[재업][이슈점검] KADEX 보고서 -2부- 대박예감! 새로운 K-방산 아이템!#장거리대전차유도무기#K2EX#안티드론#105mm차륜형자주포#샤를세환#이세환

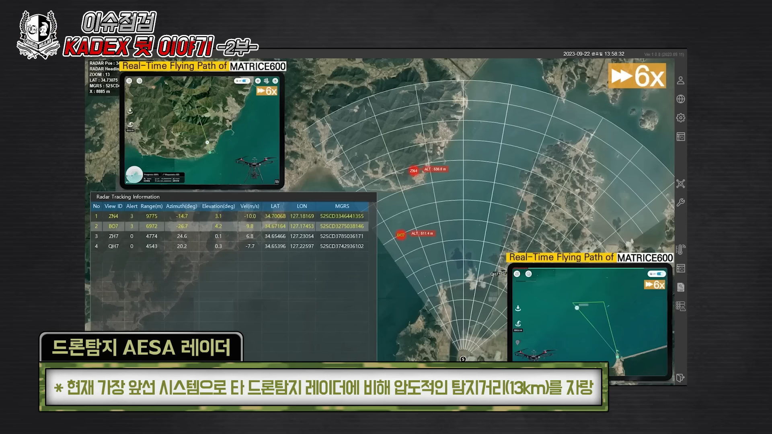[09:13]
드론 탐지 레이더에 비해 압도적인 탐지 거리를 자랑하고 있죠 약 13km인데요 이 토리스 스퀘어는요 이 레이더를 여러 플랫폼에 탑재할